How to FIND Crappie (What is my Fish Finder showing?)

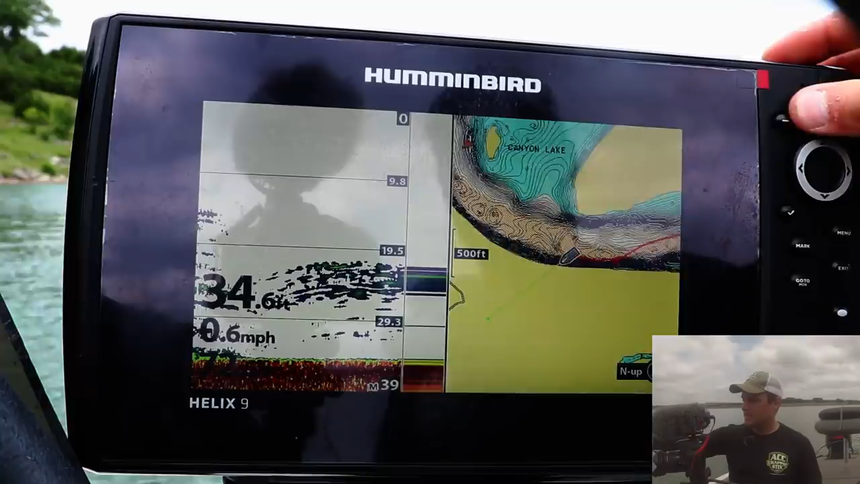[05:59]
your boat it's only going to cover
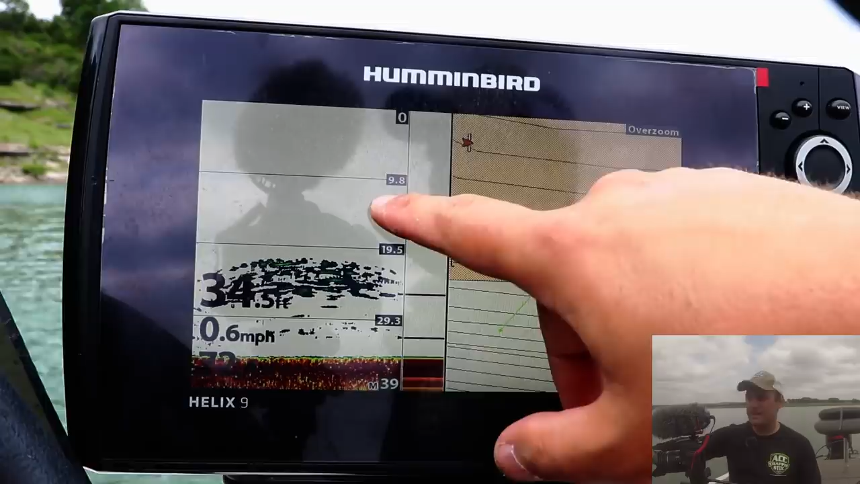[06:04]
On screen: speed 0.6 mph
three feet at 10 feet deep running 200 kilohertz so here's what i recommend
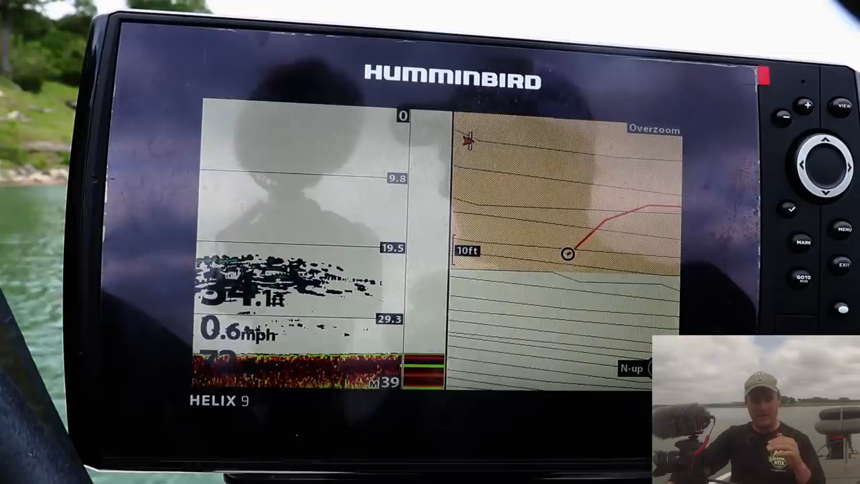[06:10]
On screen: speed 0.6 mph
if you're fishing 10 feet or shallower run 83 kilohertz because what's going to happen is instead of the unit trying to cram all that data when you're running 83 kilohertz
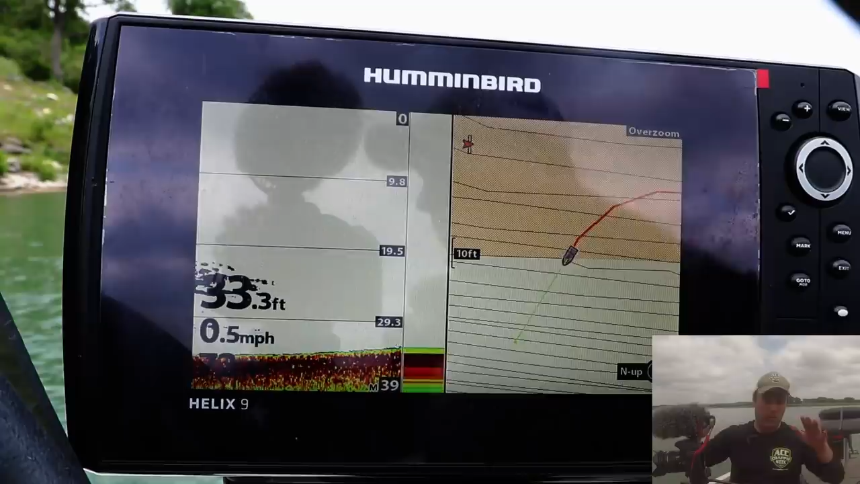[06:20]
On screen: speed 0.5 mph
or that wide cone angle at 33 feet deep if you're running 10 feet or shallower it doesn't have all that data to try to cram into the display and it will show up less pixelated like the 200 kilohertz or
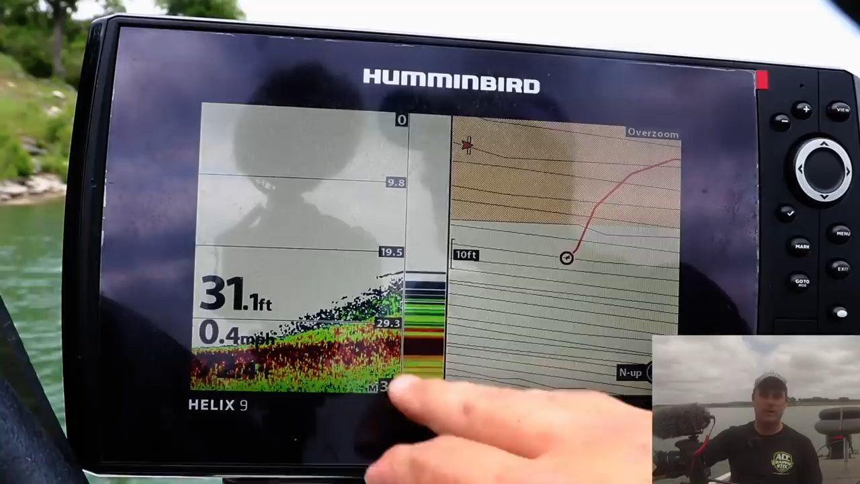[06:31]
On screen: depth 31.1 ft, speed 0.4 mph
that narrow cone angle as it shows up when it's in deeper water here i'm going to hit a rock one second so here's my general rule about running different frequencies
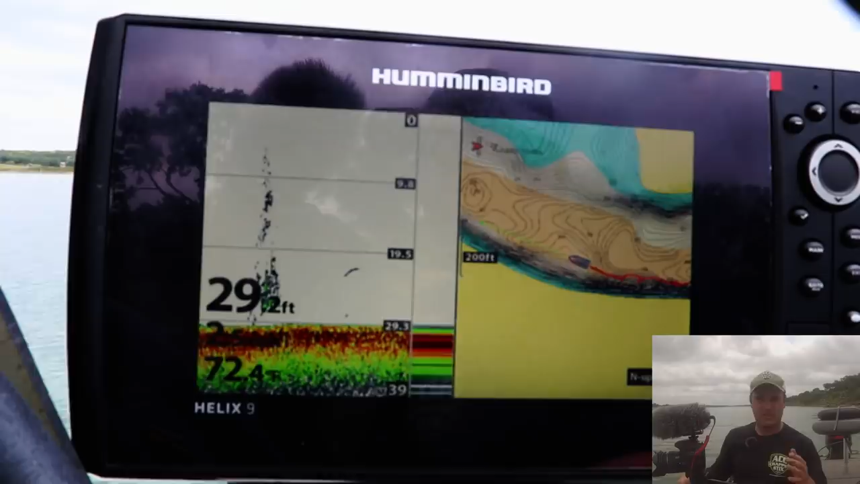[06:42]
or cone angles if it's less than 10 feet of water i'd recommend 83 kilohertz it's the wide cone angle it's shallow enough that the data that this unit is trying to bring in it's
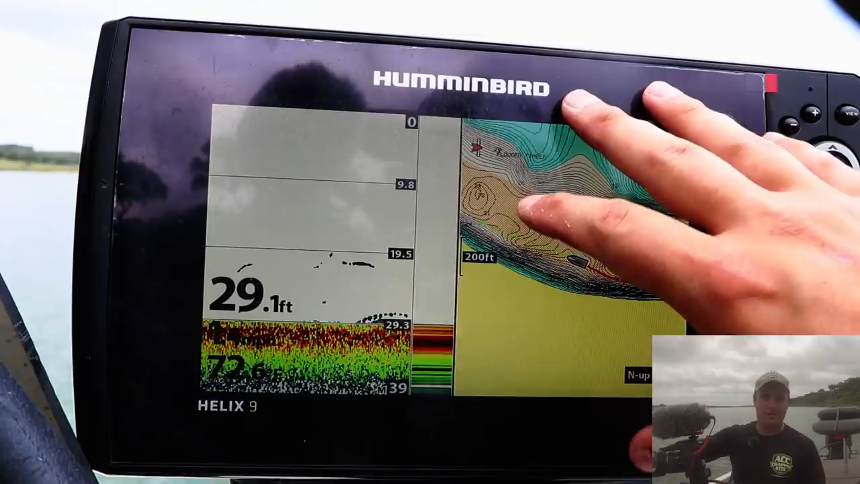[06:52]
On screen: depth 29.1 ft
not going to get crammed in and pixelated on this type of unit see right now i have it at 83
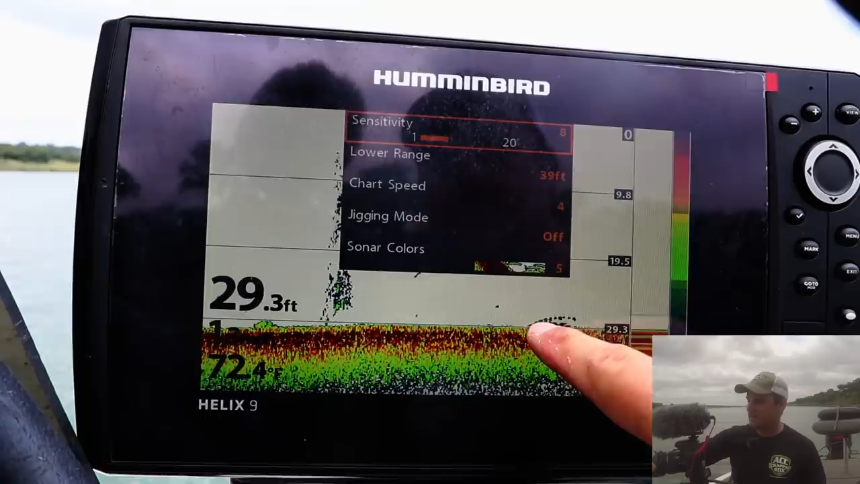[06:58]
On screen: depth 29.3 ft, water 72.4°F
and it looks really pixelated looks like there's big big specs there but if i
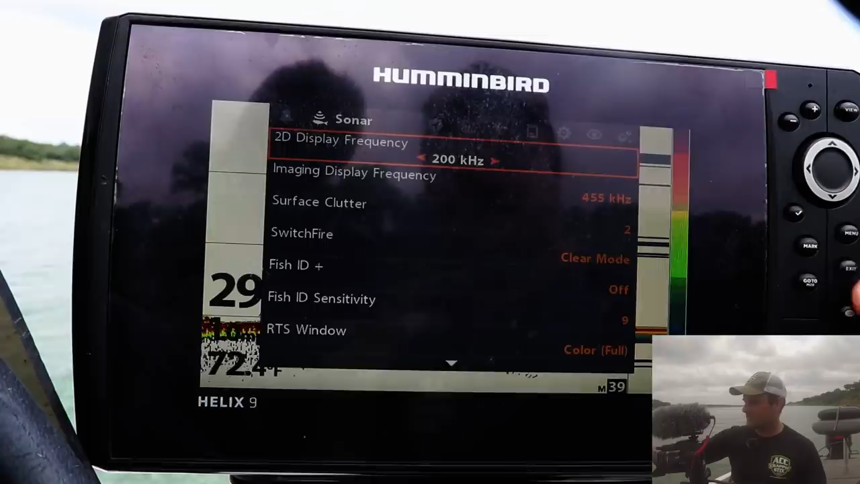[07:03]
turn it to 200 see how that showed up it's a lot cleaner of a look and
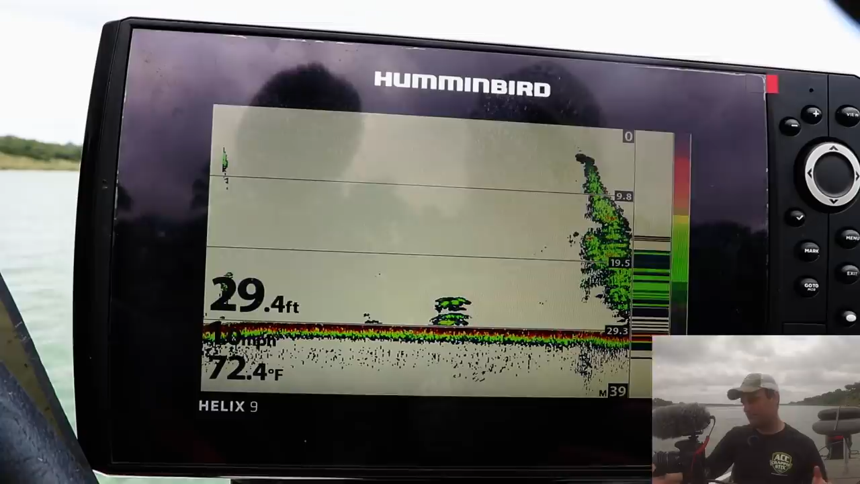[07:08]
On screen: depth 29.4 ft, water 72.4°F
obviously smaller fish will show up on that narrow cone angle when you're fishing deeper water so shallower than 10 feet 83 kilohertz
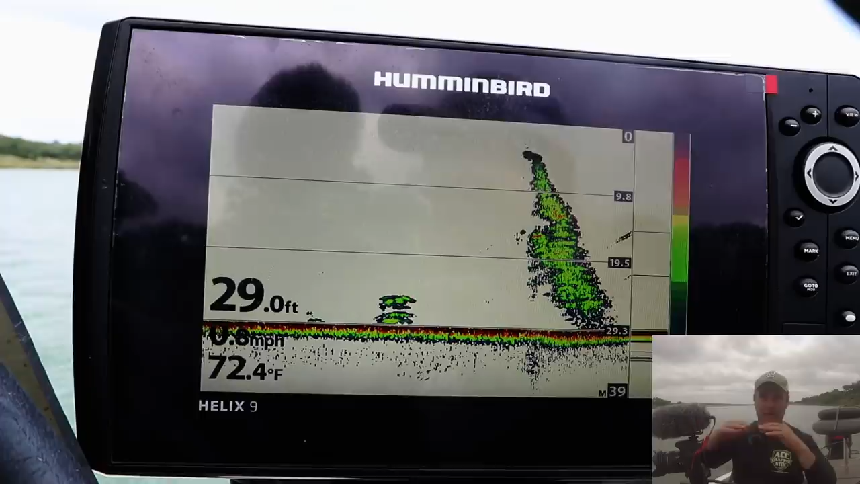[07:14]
On screen: depth 29.0 ft, water 72.4°F
from 10 feet to 40 feet run 200 kilohertz from 40 feet or deeper run 83 and
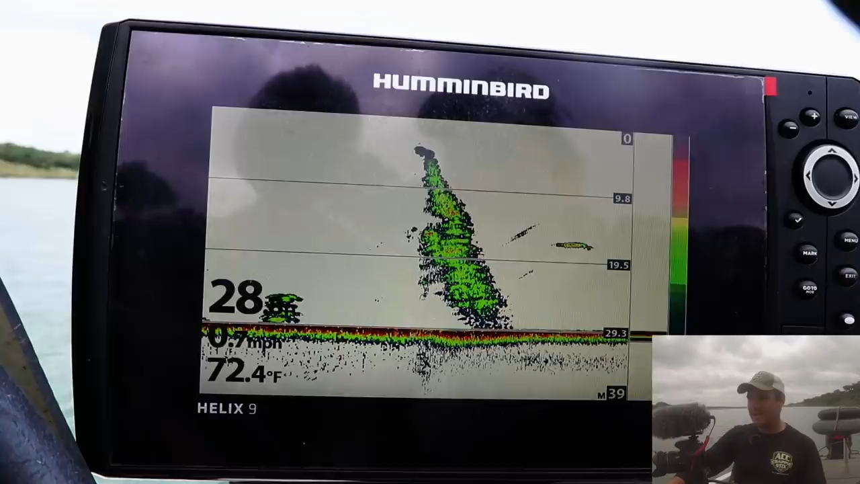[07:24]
On screen: water 72.4°F
it's not because you're trying to fit things into the screen you're not trying to fit all that data the lower the frequency the more it will penetrate into the water column the faster the frequency or the higher the frequency the less it'll penetrate so that's why deeper
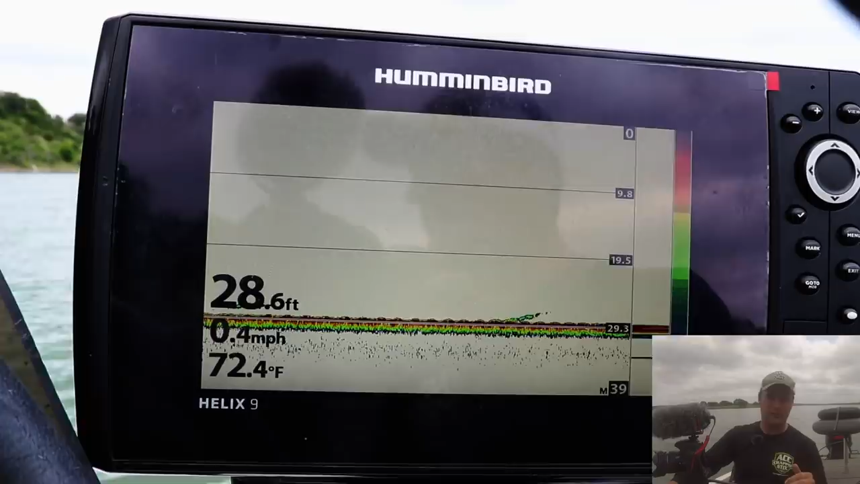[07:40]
On screen: depth 28.6 ft, water 72.4°F, speed 0.4 mph
than 40 feet if you're for whatever reason you're fishing deeper than 40 feet i'd recommend using 83 kilohertz because 200 kilohertz might not send the signal down deep enough to
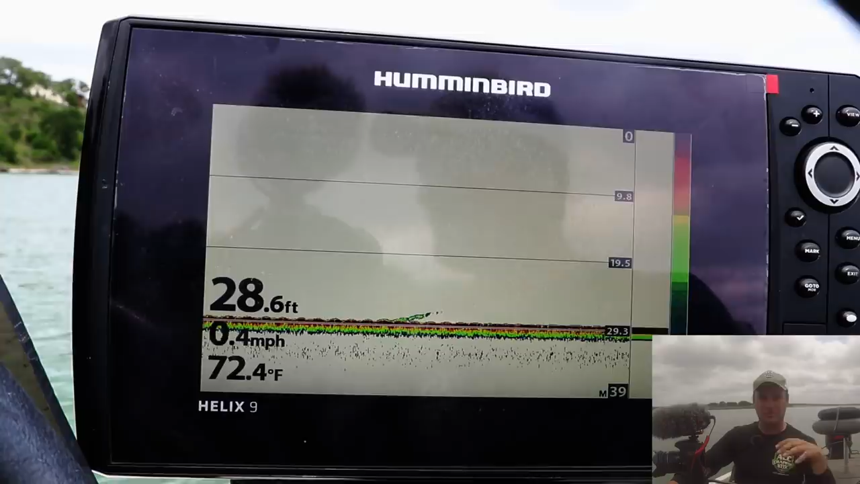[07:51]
On screen: depth 28.6 ft, water 72.4°F, speed 0.4 mph
actually pick up any fish or structure on the lake bottom it has nothing to do with actually cramming in data it has everything to do with frequency and the wavelength needs to get
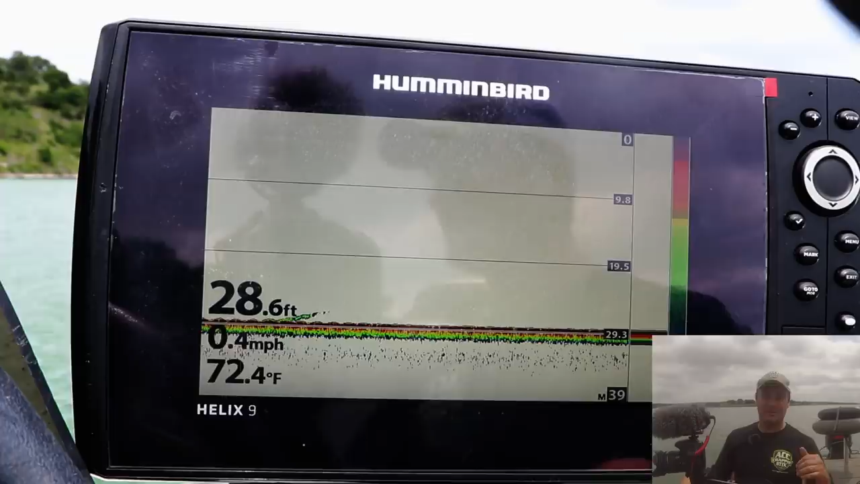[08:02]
On screen: depth 28.6 ft, water 72.4°F, speed 0.4 mph
down to where you want to fish or want to see the fish so i recommend running 83 kilohertz
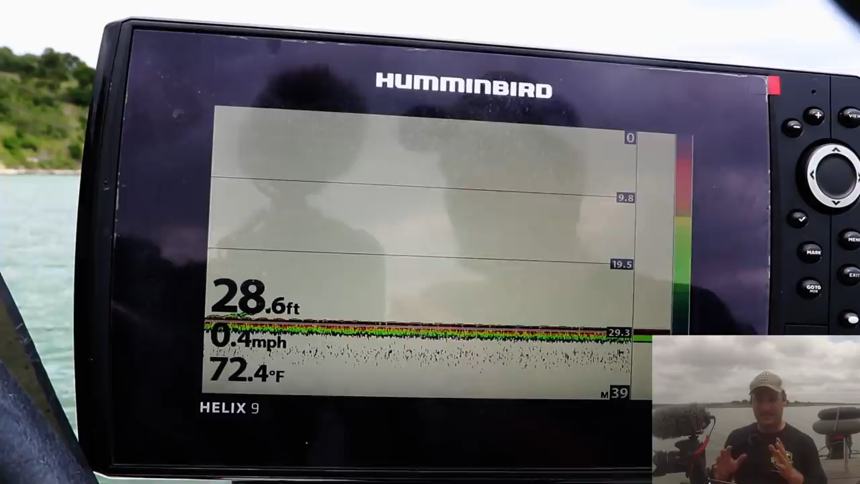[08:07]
On screen: depth 28.6 ft, water 72.4°F, speed 0.4 mph
that's the last little thing on where you are for the 2d or the traditional sonar display so
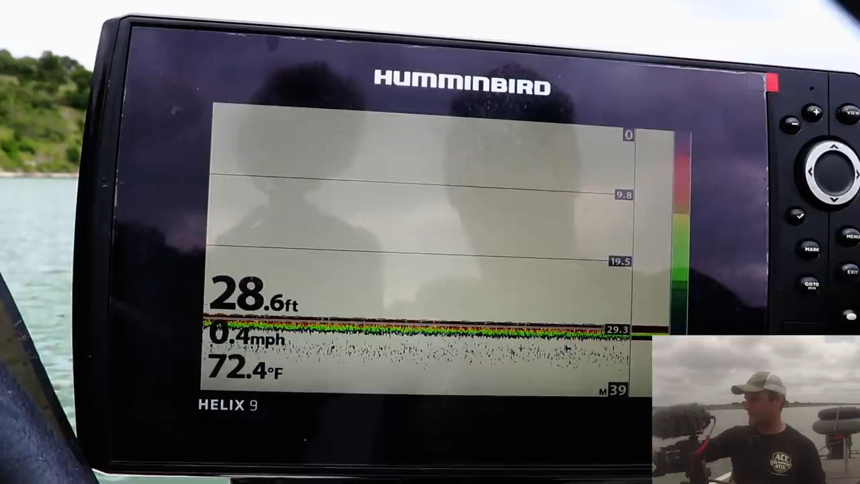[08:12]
On screen: depth 28.6 ft, water 72.4°F, speed 0.4 mph
let's go over to the down imaging pretty much the same as your 2d or traditional sonar display
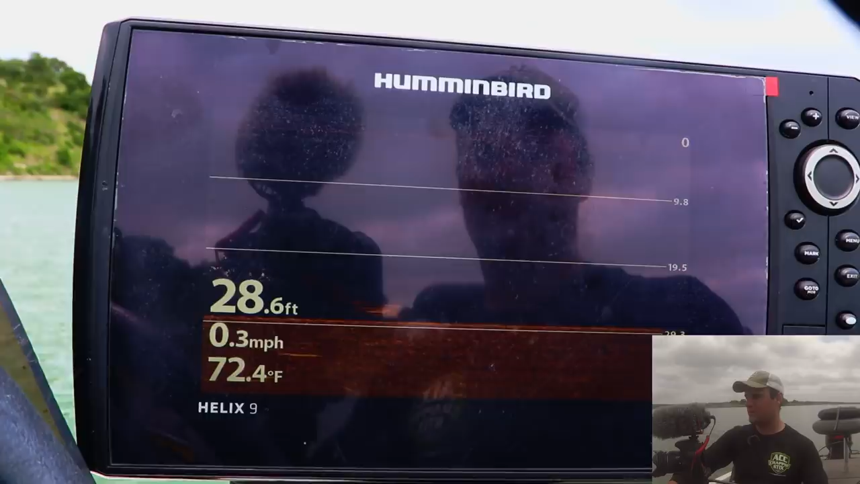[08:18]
On screen: depth 28.6 ft, water 72.4°F, speed 0.3 mph
except it's running a different frequency